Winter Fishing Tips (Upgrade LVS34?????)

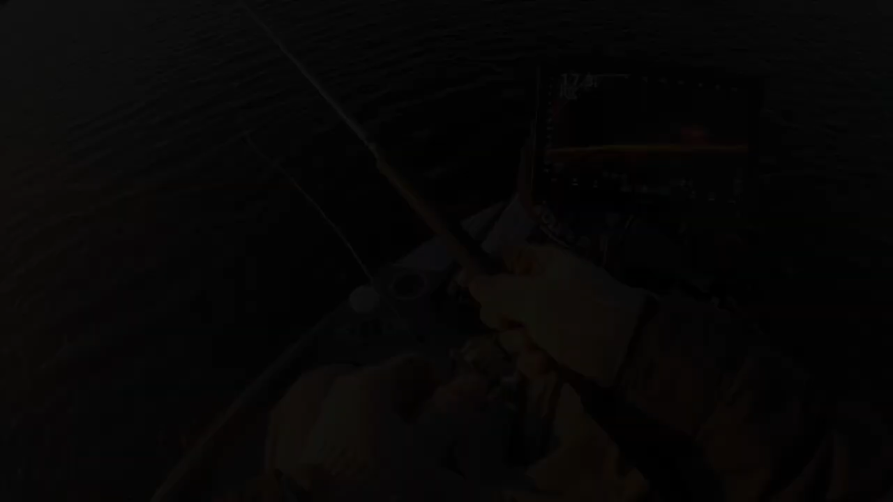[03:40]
For those that are just in the LiveScope, this is an 8600 series LiveScope with the color amber. And it's my new, the way I like the look at it. I literally just have the default settings with the noise reject set on high. So that is really all that I do. Well, I don't understand. I thought he had that in his mouth. Oh, I just got the camera on and this is a toad.
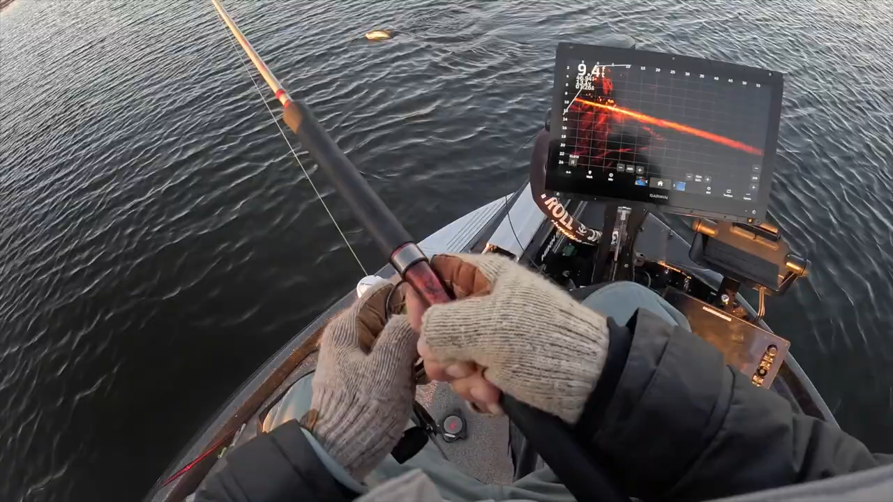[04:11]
Dude, this is a toad. Another fish. This is, they just keep, they are healthy, man. That is a solid fish.
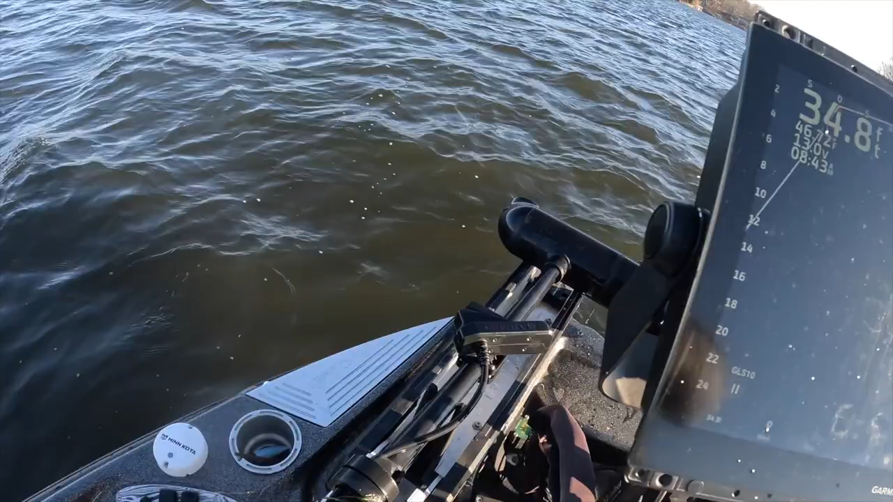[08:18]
Here's the LVS32. I, unlike most people would think, I don't have an LVS34.